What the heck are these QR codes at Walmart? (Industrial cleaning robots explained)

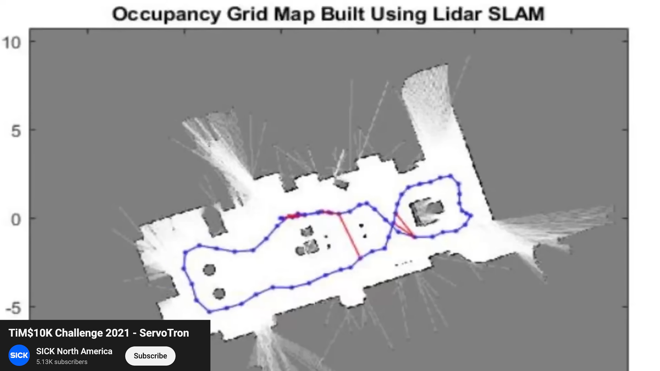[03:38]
If you're interested in more technical details, here's your search phrase.
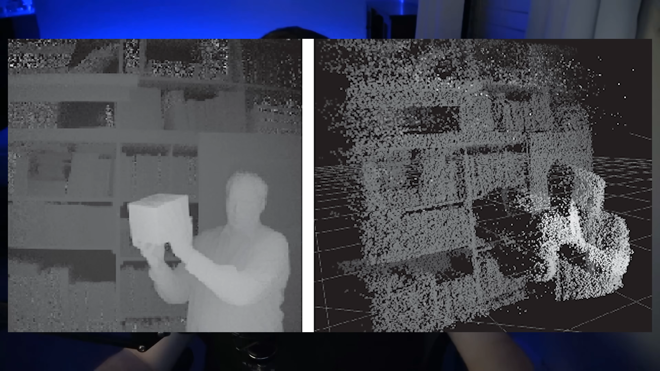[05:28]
which can be used to generate a 3D reconstruction of the scene.
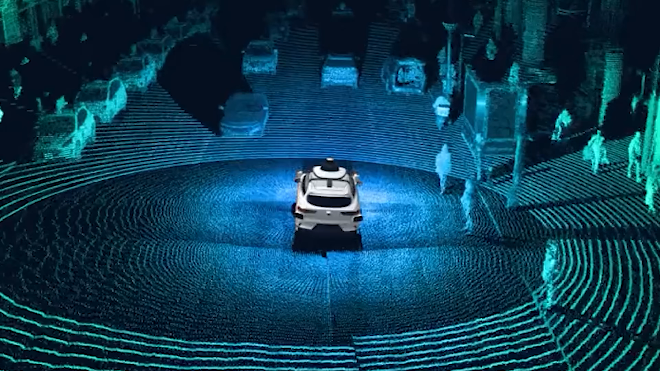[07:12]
Or even literally millions of points, tens of times per second. Like on the Waymo self-driving cars.
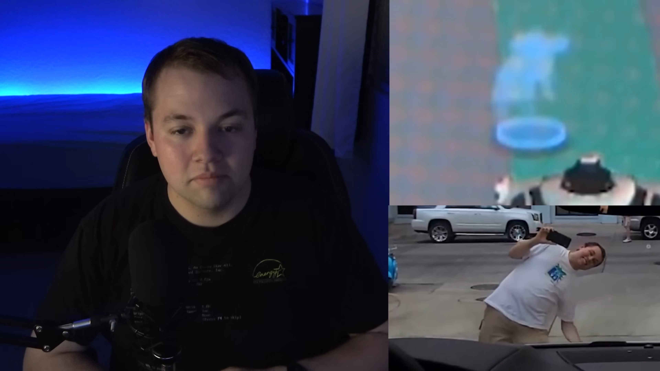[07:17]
Hey, look! That's me! Now, some of you might be saying, Hey, what about Face ID? You're on the right track, but as it turns out, Face ID on an iPhone is infrared points of light, but it's not actually time of flight.
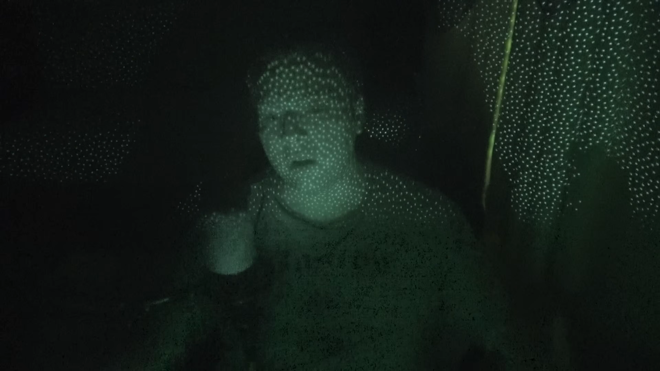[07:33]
There's a lot to discuss when it comes to how Face ID works, but this is a video about a mop robot, and I've already been rambling about time of flight for the last two minutes.
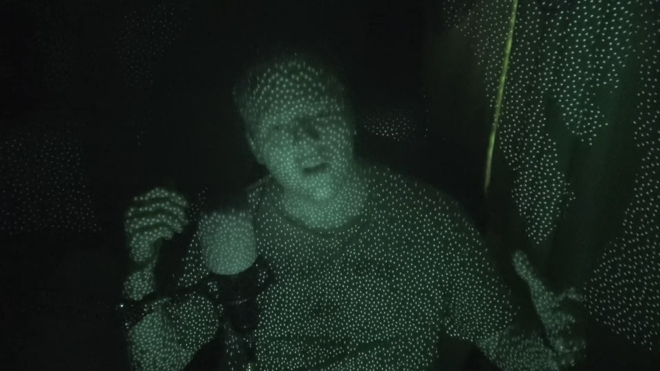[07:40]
So, if you're interested in more details, I recommend you check out some official Apple documentation I linked down below, or this amazing video. So, back to the robot. The mop robot has a total of three 3D cameras.
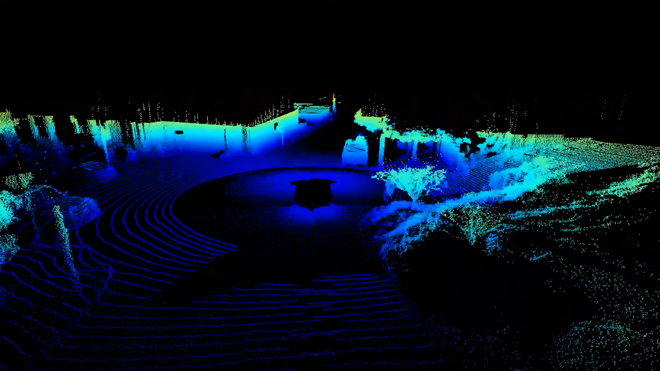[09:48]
Knowing both the direction and the distance for a whole bunch of measurements, then putting those together, is what's called a point cloud.
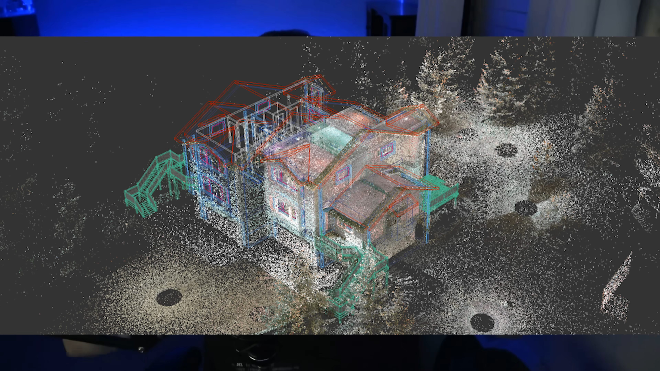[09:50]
And that's what makes a LiDAR sensor.